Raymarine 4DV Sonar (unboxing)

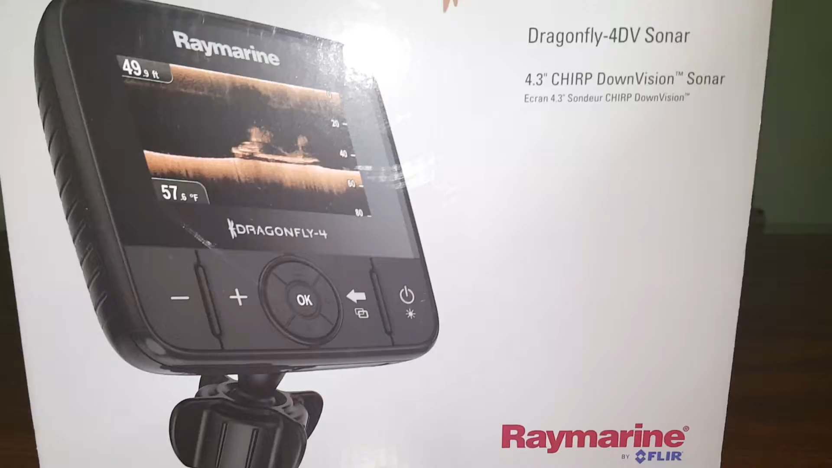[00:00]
This is the Dragonfly 4DV sonar by Ray Marine unboxing.